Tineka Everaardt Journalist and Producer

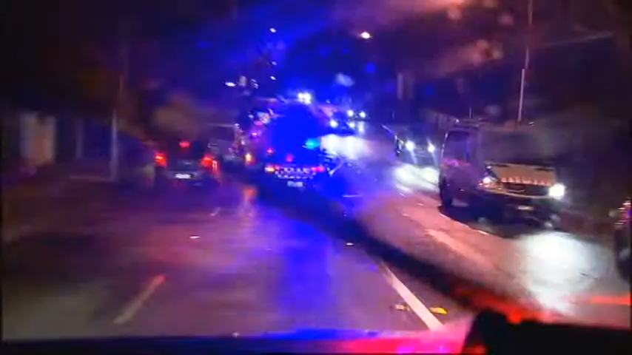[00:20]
It's 7.30pm in Mount Waverley when police are taken on a dangerous chase.
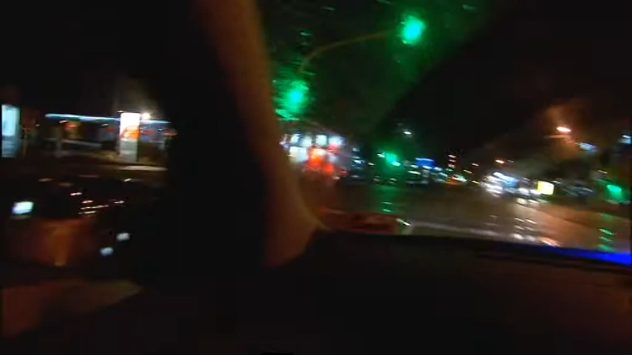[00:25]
A driver doing 120 kilometres in a 60 zone, loses control and crashes a stolen Mercedes.